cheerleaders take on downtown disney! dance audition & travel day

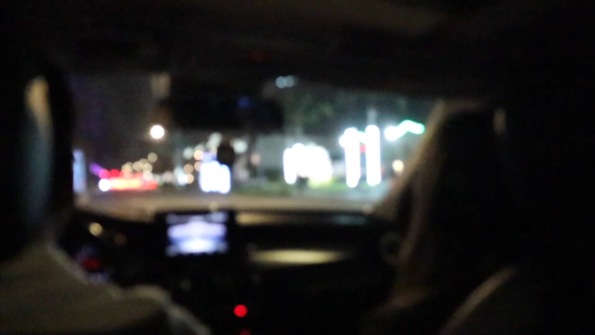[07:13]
is beautiful the palm trees there's so many that's so beautiful
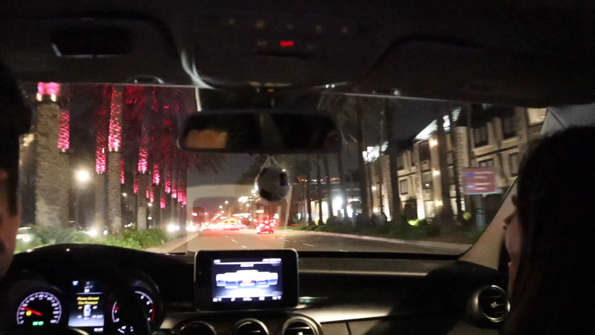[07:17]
oh they change colors that's beautiful whoa we're in